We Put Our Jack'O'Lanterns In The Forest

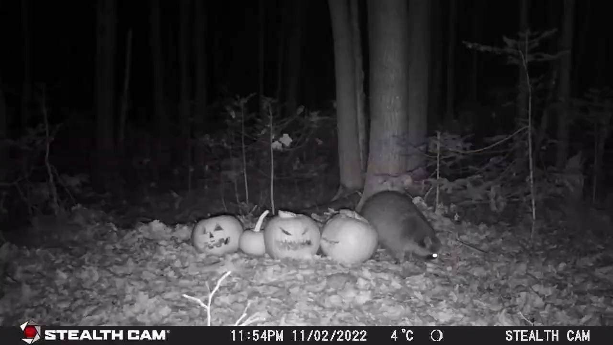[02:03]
He's out of here. And we have a pretty big raccoon coming. A super-fucking raccoon. Yeah. Biggest raccoon I think I've ever seen. He's pretty little beast for sure. And he also goes right for the apple one. Okay, I'm going to use my hands to tip this over. Hey, are you? Staring at me.
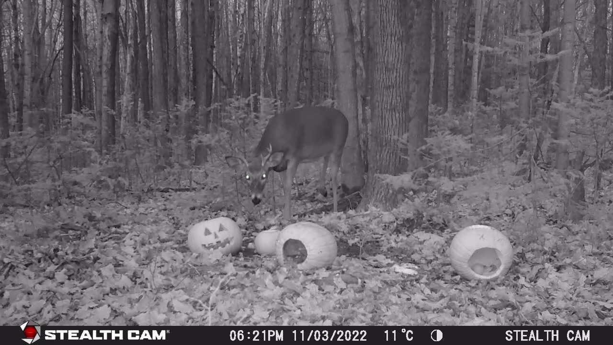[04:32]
I think he's got five little pinks. Okay. I like this pumpkin. They're going to sniff Henry's pumpkin. Yeah, that is my pumpkin. What was that I just heard? Eh, never mind. I didn't hear anyone.